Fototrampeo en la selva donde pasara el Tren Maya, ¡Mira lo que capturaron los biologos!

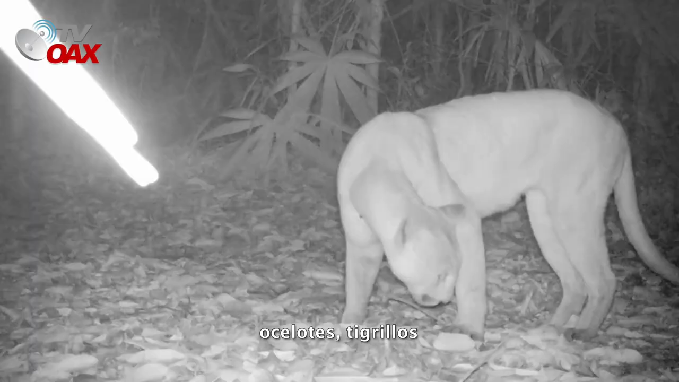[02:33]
En el caso de jaguares, ocelotes, tigrillos,
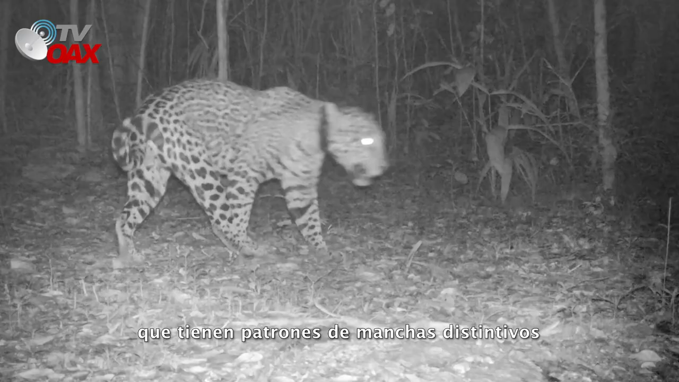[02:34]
que tienen patrones de manchas distintivos, podemos identificar si el mismo individuo está de los dos lados del trazo.